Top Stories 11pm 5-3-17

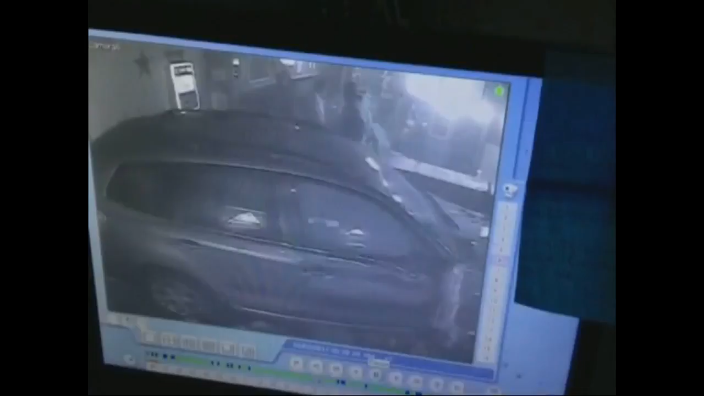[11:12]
had been drinking at the bar but then he left a little while later they say he he did this drove his car right into the building one person who was inside the bar has minor injuries and wise faces multiple charges next from